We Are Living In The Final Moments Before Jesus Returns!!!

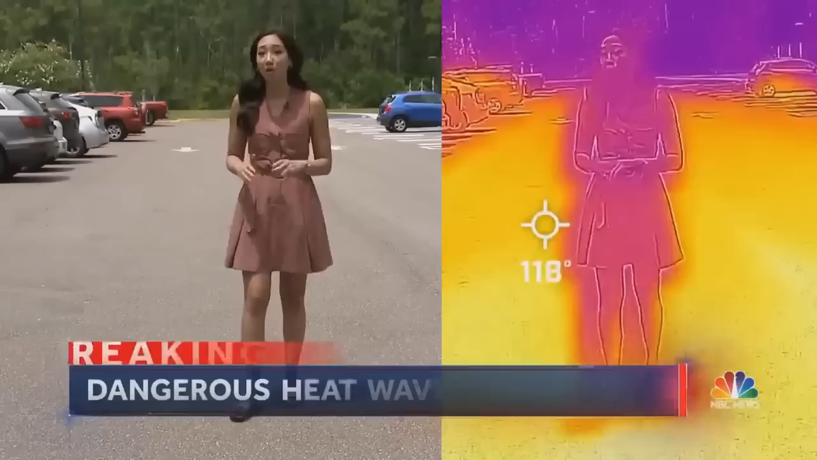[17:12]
surface temperatures soaring to dangerous levels like right here in this parking lot where there's absolutely no shade.